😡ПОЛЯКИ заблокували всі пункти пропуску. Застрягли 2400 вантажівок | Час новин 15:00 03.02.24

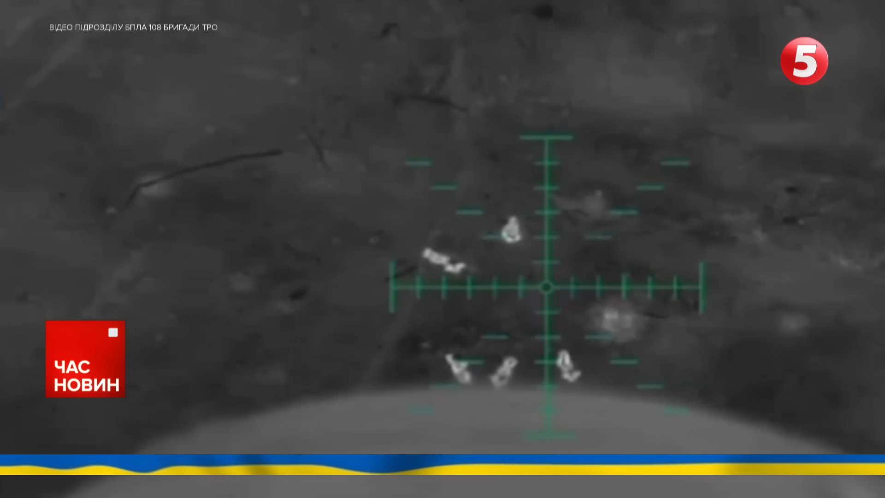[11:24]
Загалом цей хижак полює на ворога переважно вночі. Обладнаний тепловізором. У пітьмі дрон непомітний і тому смертельно небезпечний. Викликає справжній жах у супротивника.
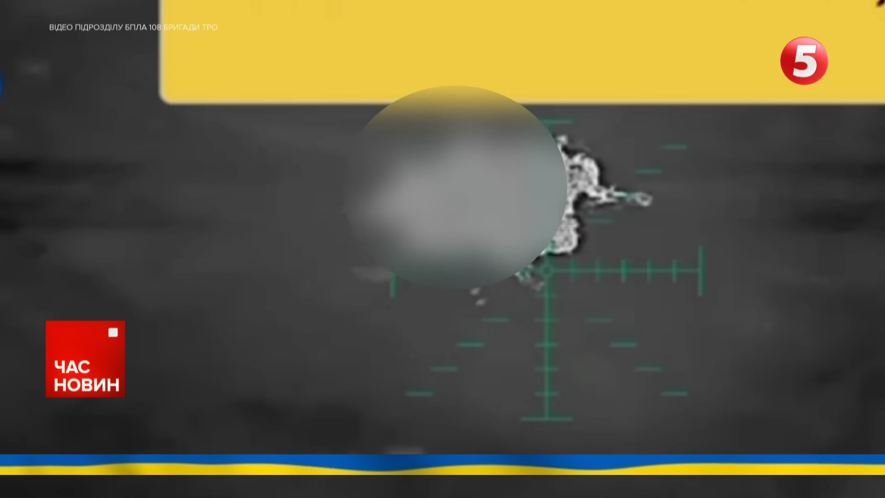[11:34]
За спритність та влучність росіяни навіть називають його «Бабою Ягою».